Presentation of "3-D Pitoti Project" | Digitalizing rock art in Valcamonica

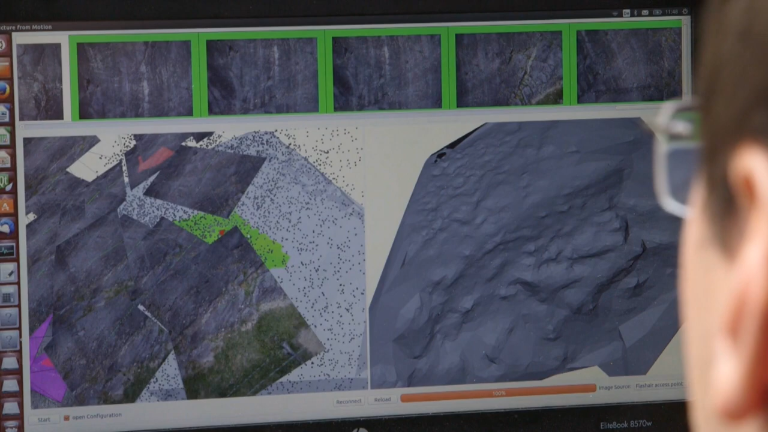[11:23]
Which means you observe the scene from different viewing angles. And therefore you can decide where the points you match in the images actually lie in 3D. And here you can see also a mesh reconstruction. Which then tells you more about the scene. So the points are quite sparse. And the human cannot really interpret a lot with it.
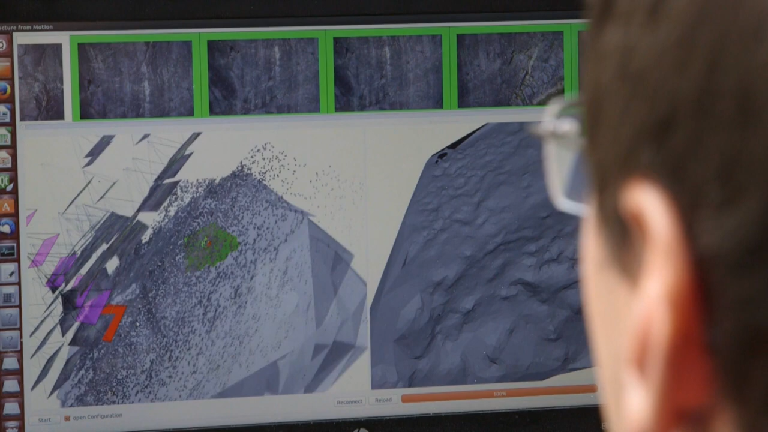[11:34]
But in the mesh representation over here you can see the structure of the rock itself. And we can use this structure to determine whether or not there are self occlusions. And we have to take pictures from different viewing angles. To get a seamless 3D reconstruction.
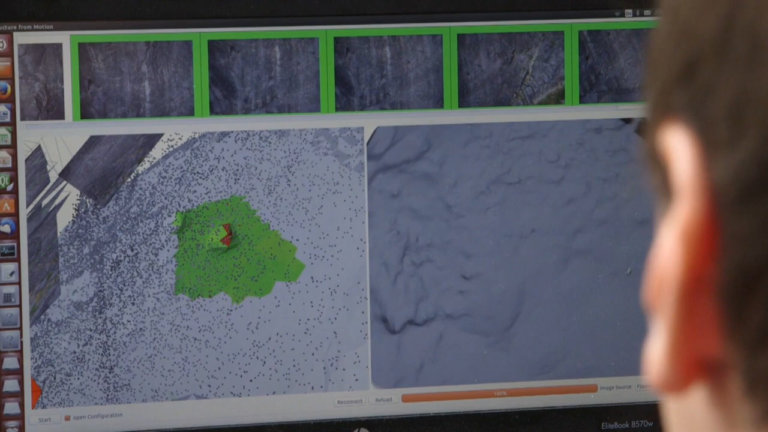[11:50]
And over here you can see the system in the part I marked over here in the image. Here I told the system whether or not this
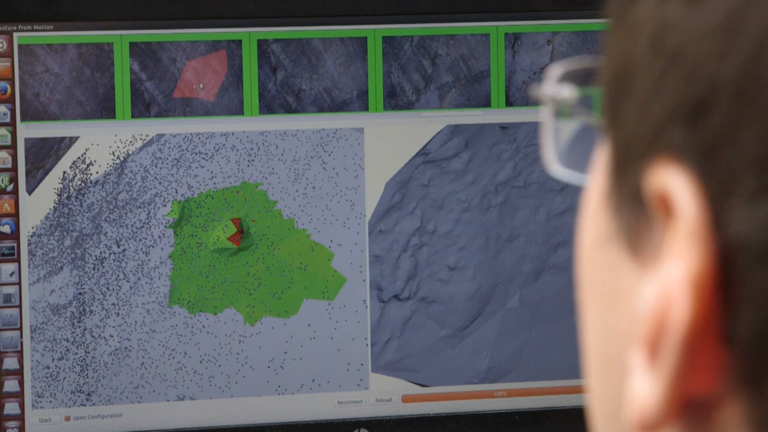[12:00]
reconstruction is sufficient in this part. And it just tells me okay here over here there is obviously a hole. And you have to take close ups or maybe images from a different viewing angle.
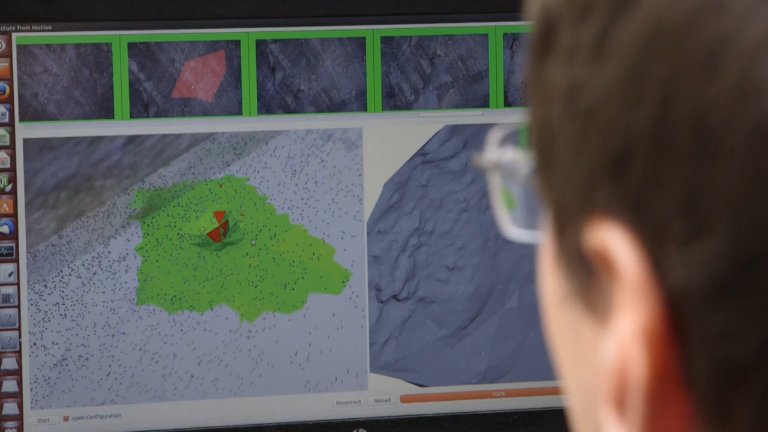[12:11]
To get a good and seamless 3D reconstruction here.
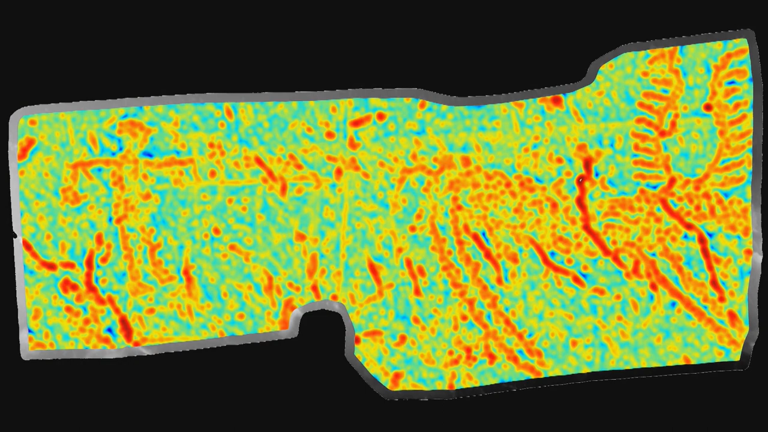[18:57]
It makes an automatic suggestion which part of the surface is packed and which part of the surface is natural.
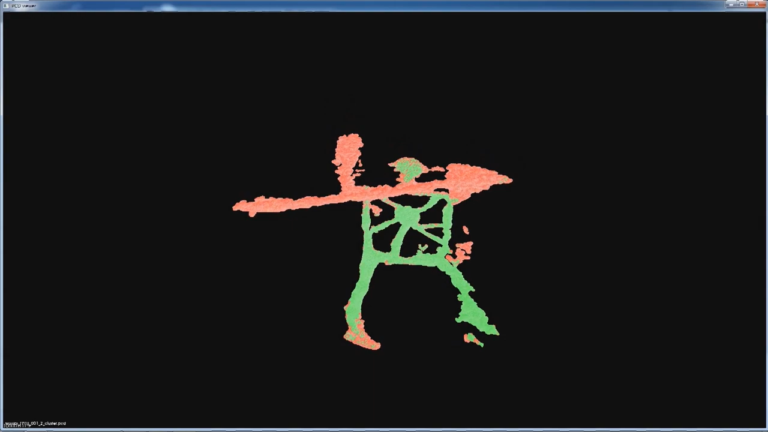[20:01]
So you would ask the system, I have this patch, this packed surface patch.
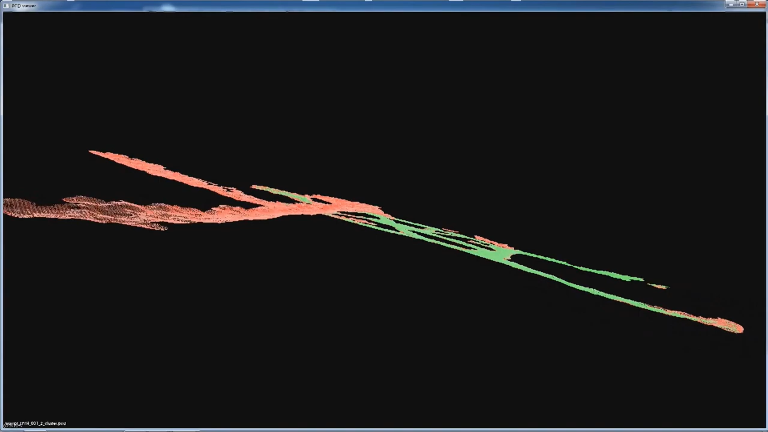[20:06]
Tell me where in my database are surface patches that are similar to this surface patch.
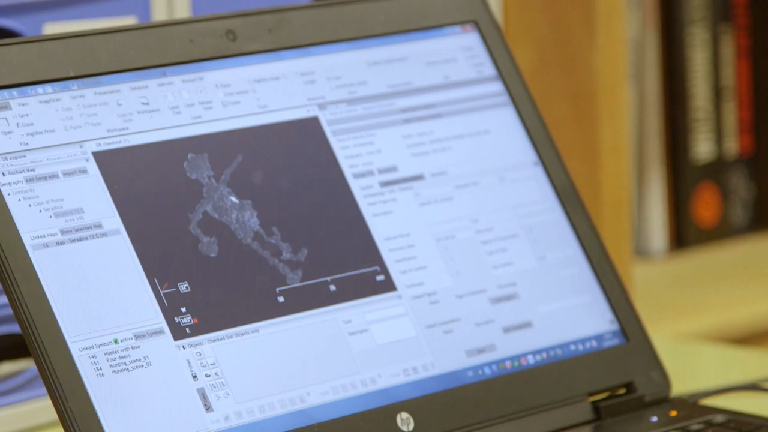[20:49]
On the right hand side, the archaeological description is present.
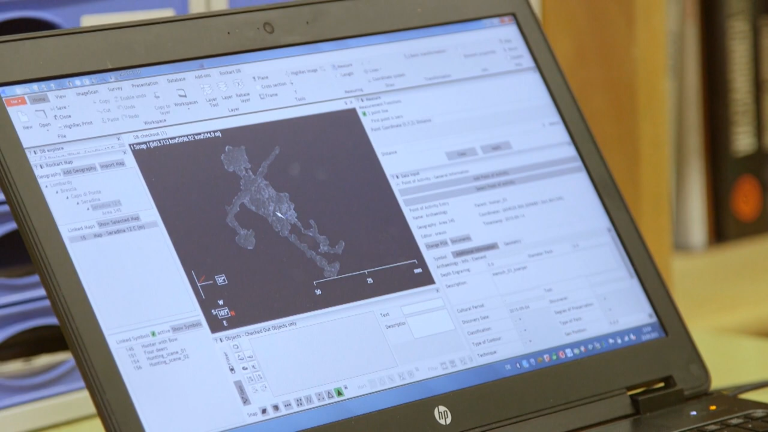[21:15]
That means even though this human figure is just about 50 mm in height,